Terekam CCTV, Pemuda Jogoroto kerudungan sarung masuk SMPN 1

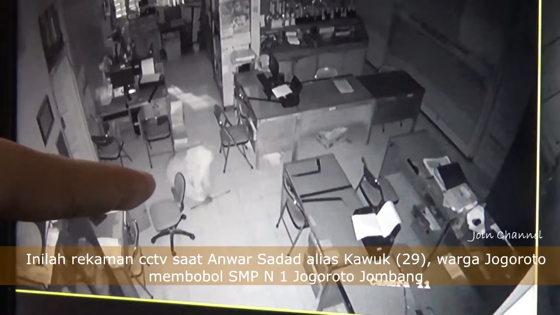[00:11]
Napa dikebuki daun kelor? Gak mampan jerene Pak Kapolres. Katanya gitu. Nggih. Oh, berarti ya duit cekolan. Nah, itu sebenarnya. Si, aku tahu sih ya.
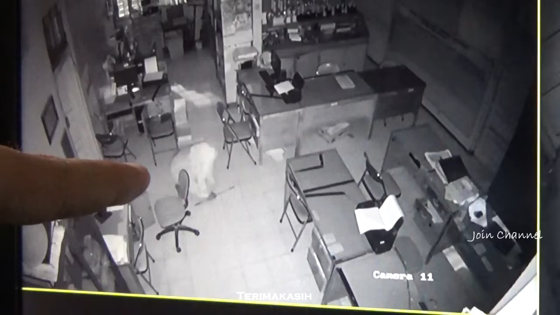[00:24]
Ya itu dia itu pakai anu tutup muka mukena itu yang di perangkas itu mau masuk ke sini dilakukan mau masuk ke ruang ini pak ini aku sampaikan dong enggak ini pendek enggak usah dibahas Pak Kapolsek itu ada satu yang bulon namanya yang menunggu dibuat.